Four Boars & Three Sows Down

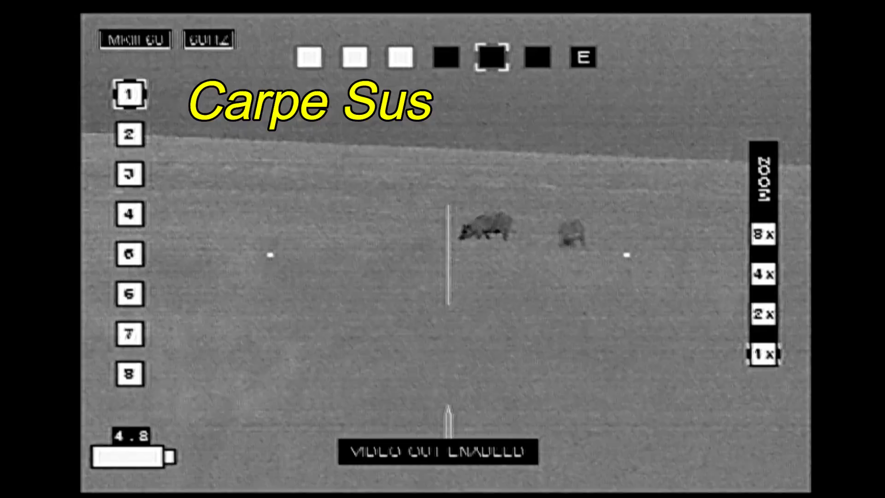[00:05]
Carpe Sus went hunting up North Texas with Mike and Dave came across the sounder out in the field unfortunately there's a really bright moon right
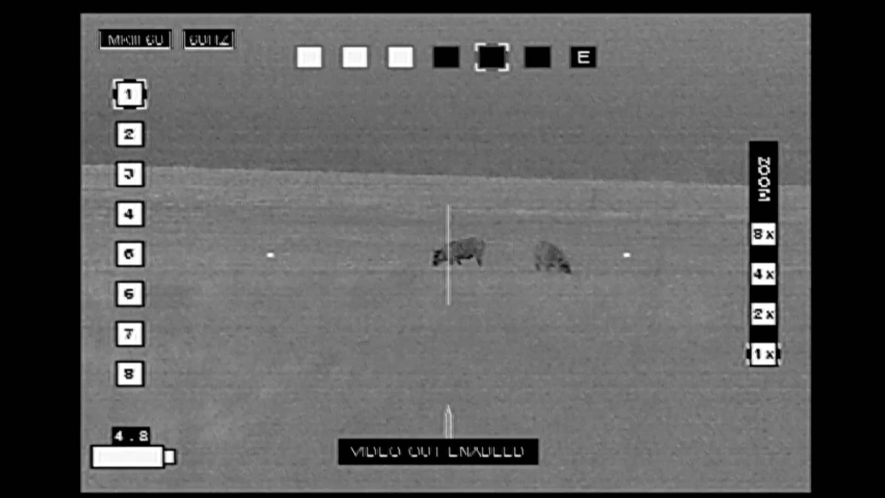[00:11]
now although the wind is in our favor we don't want to advance any closer and so this is where we decide to take our shots
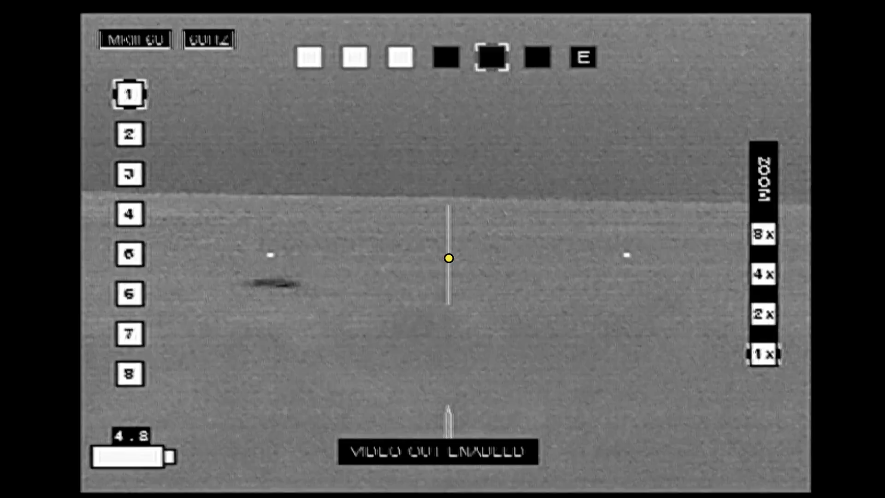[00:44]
a little bit later we returned to the same spot found another sounder we're
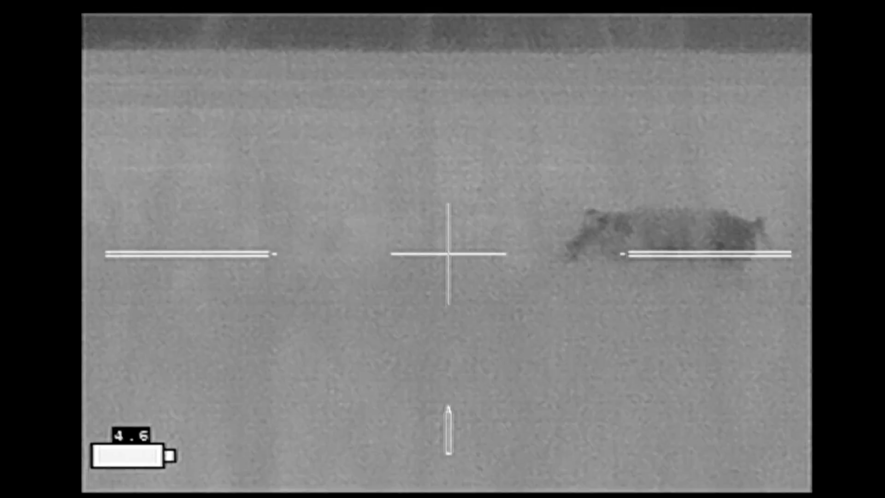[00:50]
behind the same high grass and this one boar is taking notice of us so Mike and I are watching this boar
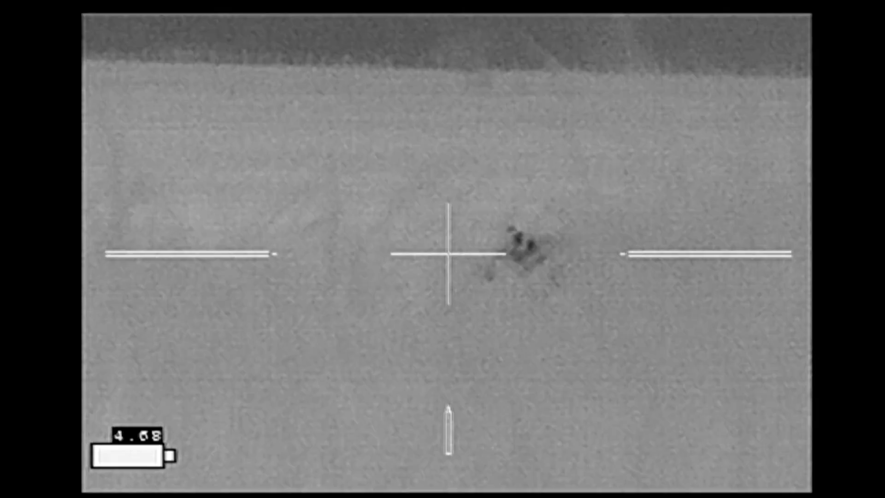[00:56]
while Dave keeps an eye on the rest of the sounder and this boar just keeps getting closer and closer sniffing
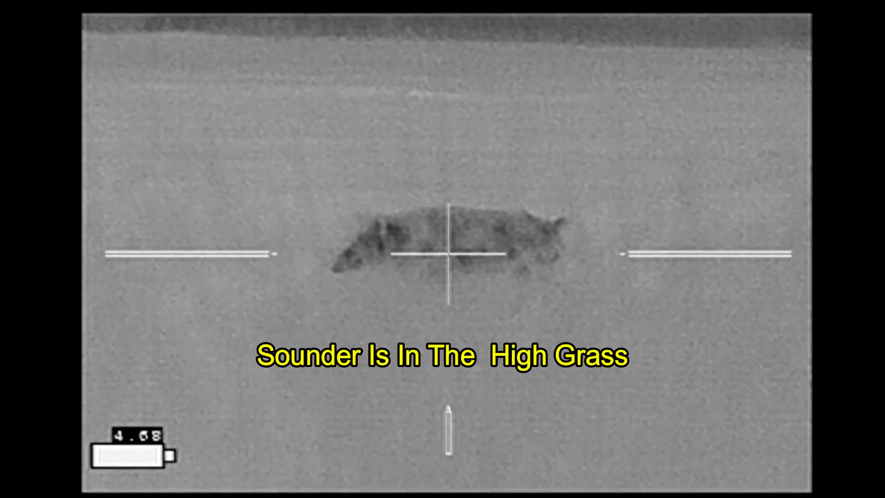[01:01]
the air and grunting as he approaches and we decide we need to take him
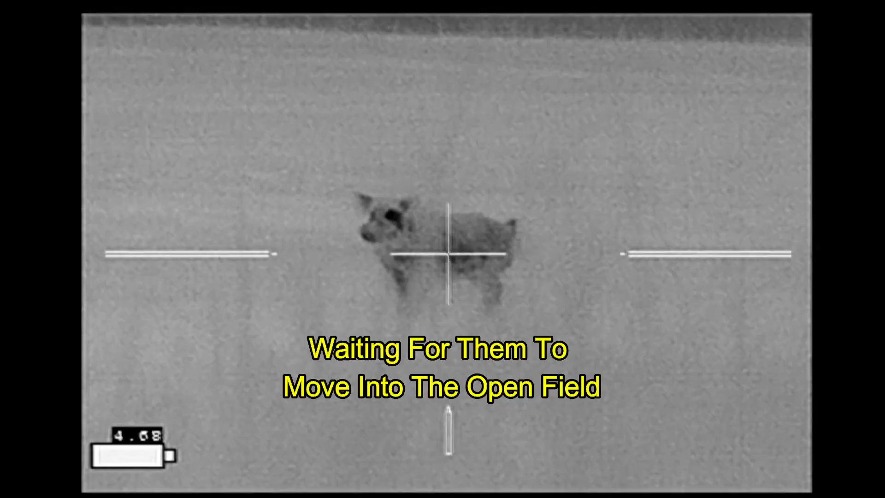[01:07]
nicely
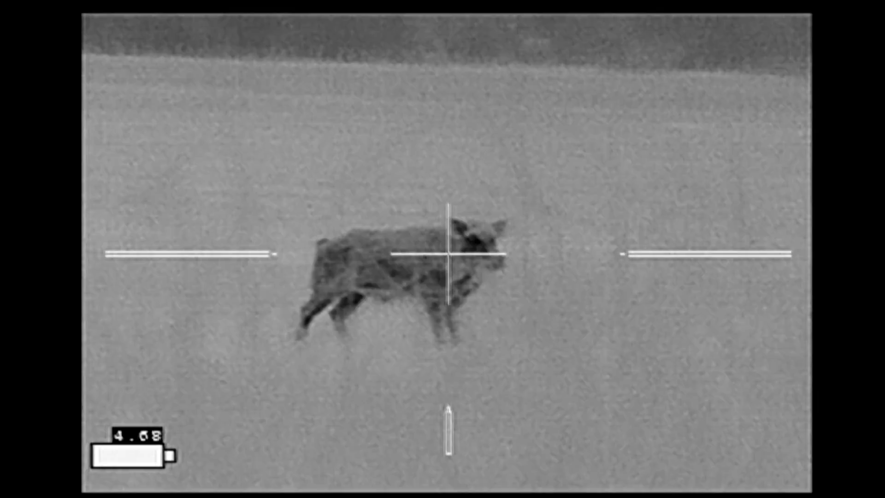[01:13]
timed and those shots hit about two inches apart
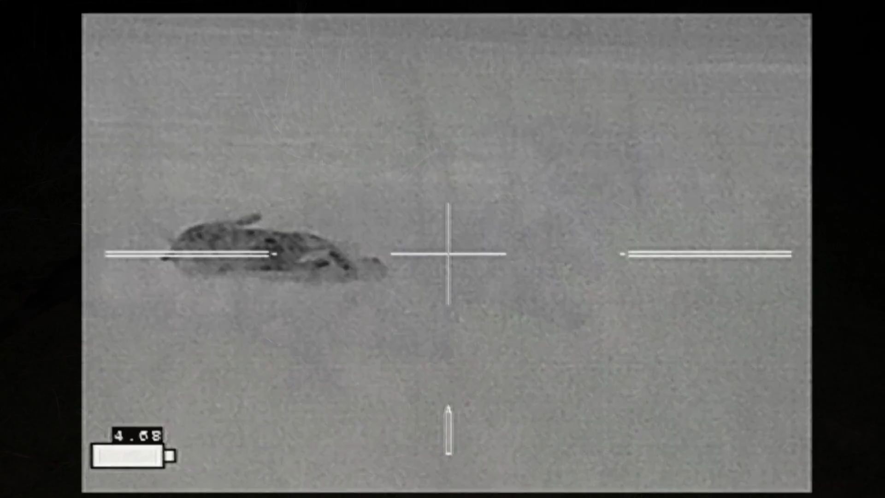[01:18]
we recovered four hogs from those first two groups before moving on to our next field
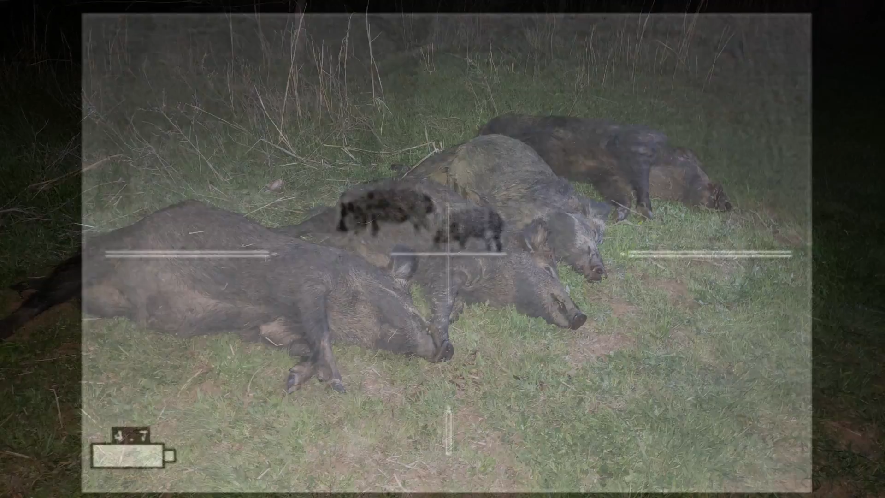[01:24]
which is the wooded area across the road from where we were we've got cattle off to both sides from us optics provided by third coast thermal
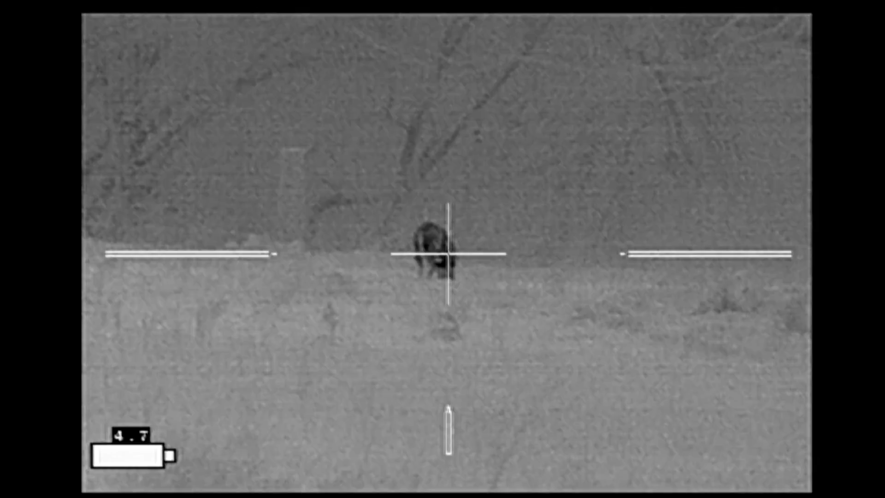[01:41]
I'm on left-hand side I'm gonna line up on this hog on the left here we go
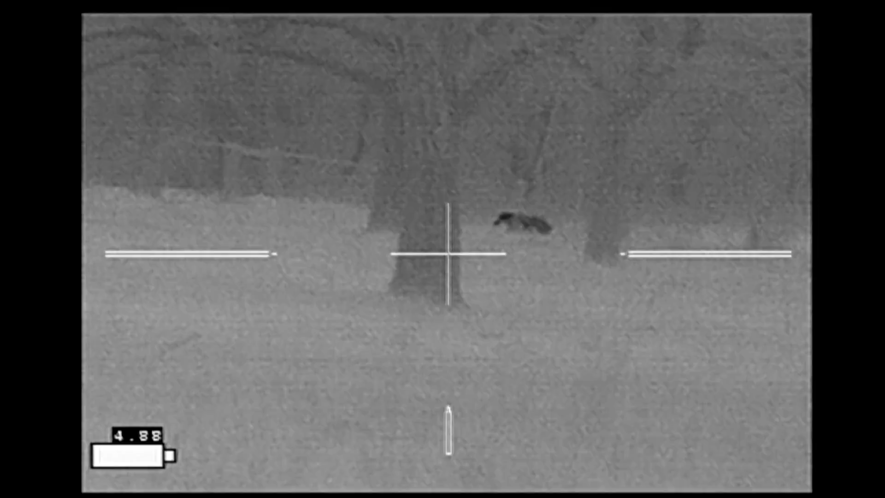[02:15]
over the ridge down into the river bottoms and it's gone so now we're looking for stragglers
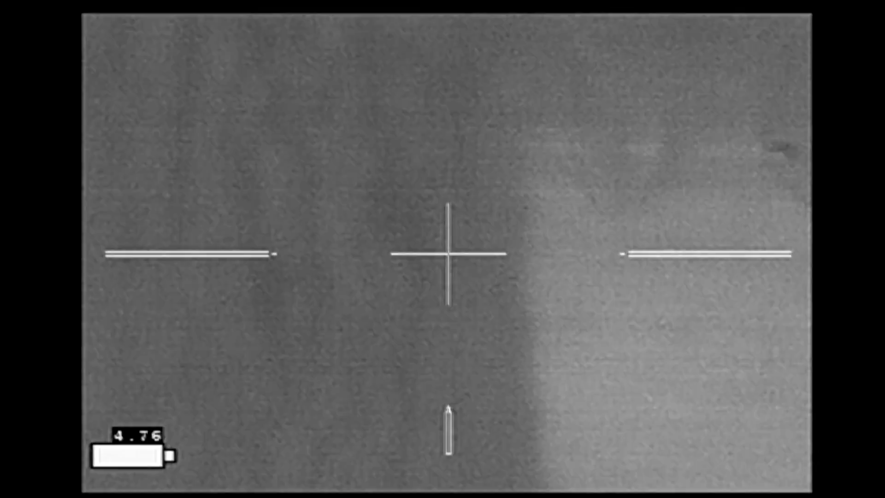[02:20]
Dave and Mike see one Dave makes some hog noises
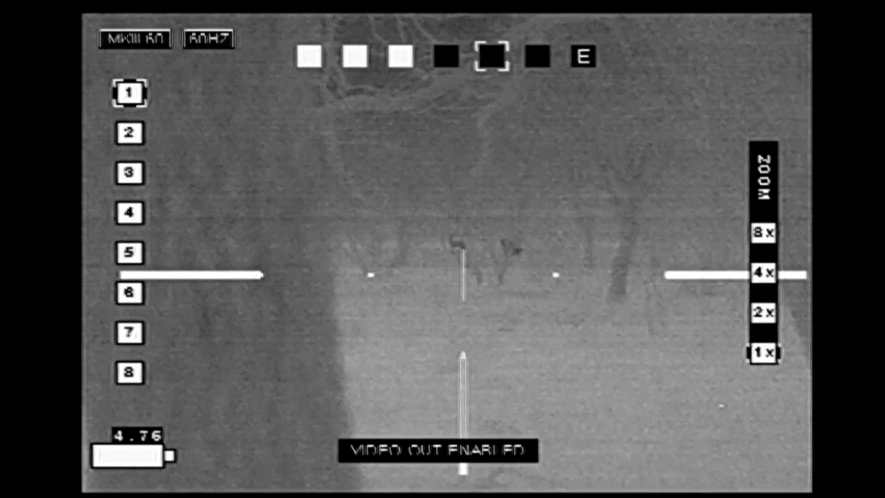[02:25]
Mike hits a straggler and stays on him
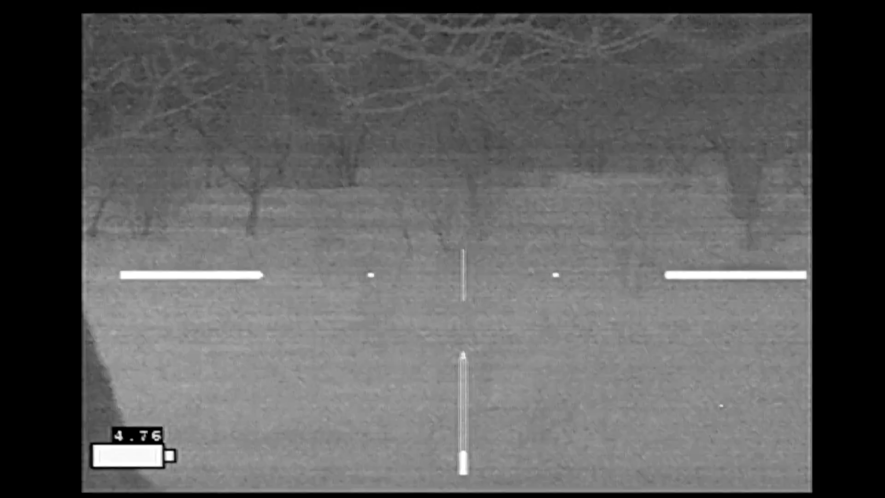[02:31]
moving up to the right and I'm unable to see the hog so I'm trying to get my scope on the hog and there it is off to the left there it is and Mike finishes it off
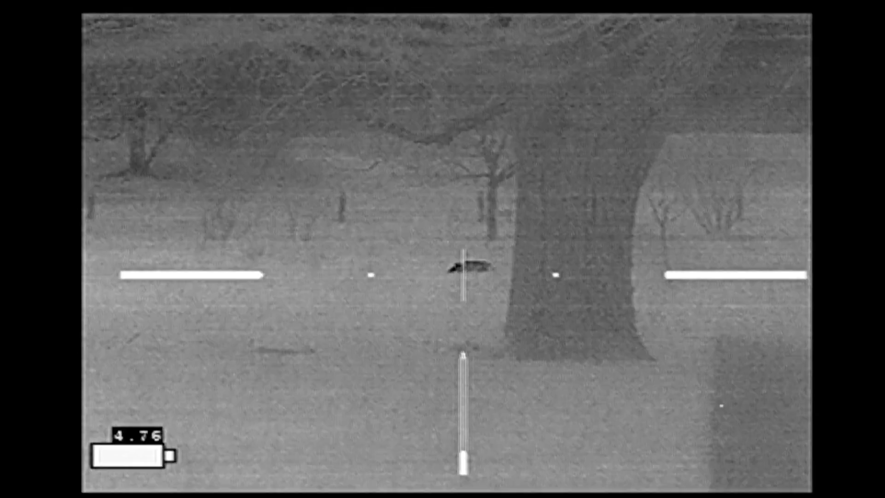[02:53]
we came away with three hogs from this field all of them boars